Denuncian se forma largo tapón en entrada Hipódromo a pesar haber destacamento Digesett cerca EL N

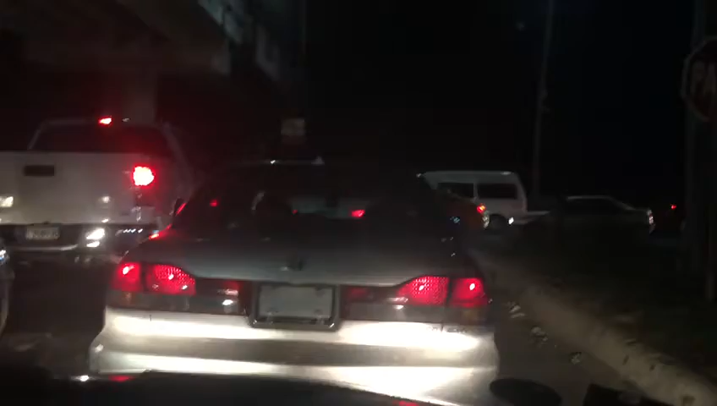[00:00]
miren señores esta situación se produce todos los días a partir de las 6 37 de la noche la marginal de las américas en la entrada del hipódromo